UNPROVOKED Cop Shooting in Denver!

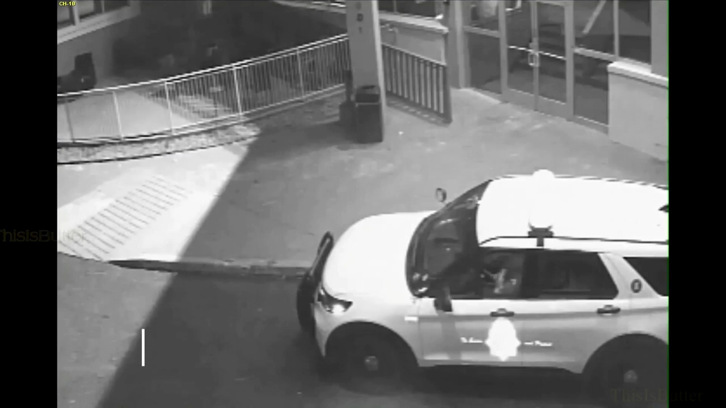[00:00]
This is 35-year-old Nicholas Lendrum. He drove to the Quality Inn hotel and parked on the west side of the building, just after 4am.